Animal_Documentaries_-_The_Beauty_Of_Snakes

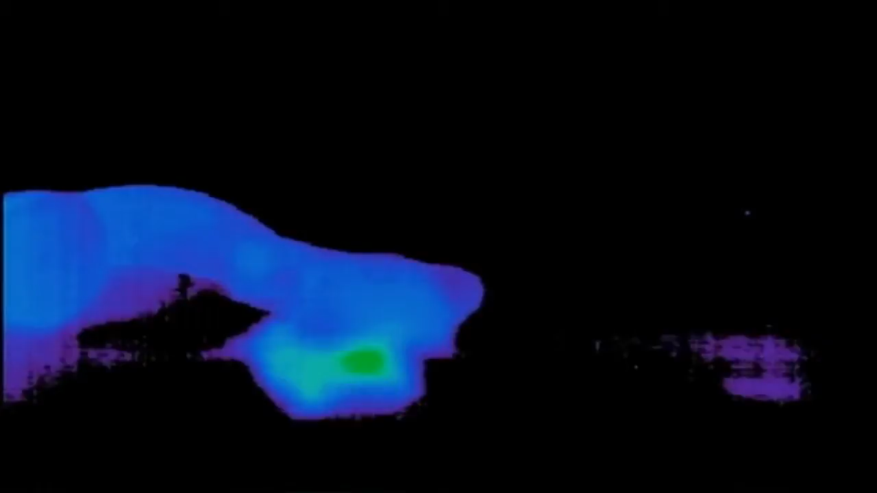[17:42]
to disappear into the cold body of the snake It will take several days for the snake to fully digest his meal Then he will be back on the move,